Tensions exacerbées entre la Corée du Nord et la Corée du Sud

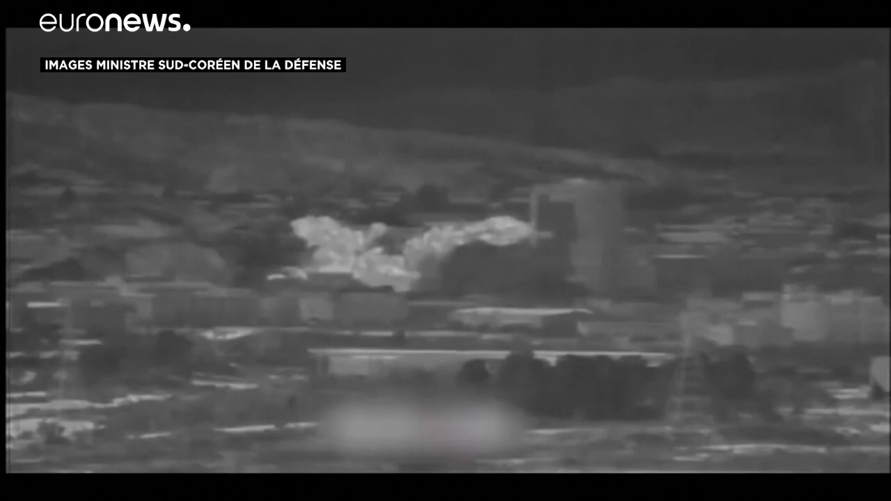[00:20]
Cette escalade des tensions est vivement condamnée par Séoul, d'autant plus au lendemain de la destruction du bureau de liaison intercoréen par Pyongyang. Pour Séoul, les menaces du Nord violeraient plusieurs accords intercoréens si elles étaient mises en œuvre.